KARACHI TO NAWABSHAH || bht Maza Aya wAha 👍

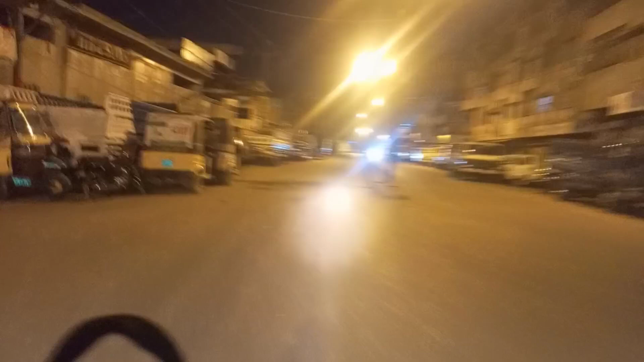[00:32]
आप देख सकते हैं सुबह के 6 बज रहे हैं और रोड पर कोई नहीं है, रोड खाली है, सन्नाटा लगा हुआ है,
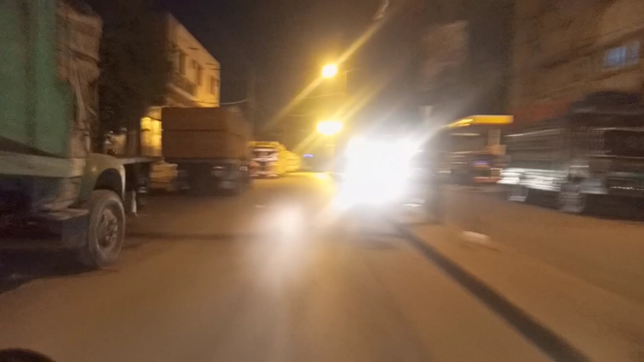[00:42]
पेट्रोल पंप्स वगैरह भी सब बंद है।
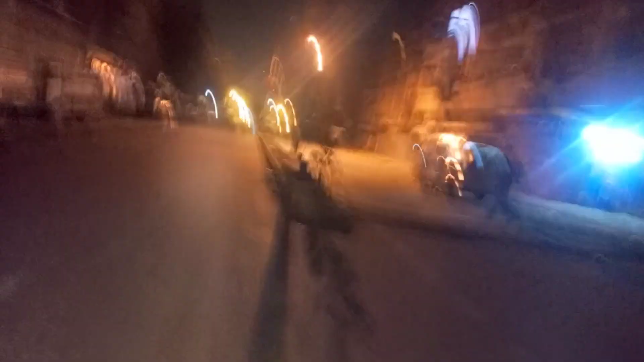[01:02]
रोड पे कोई है भी नहीं, सन्नाटा है, ये स्कूल के बच्चे वगैरह की वैन खड़ी है।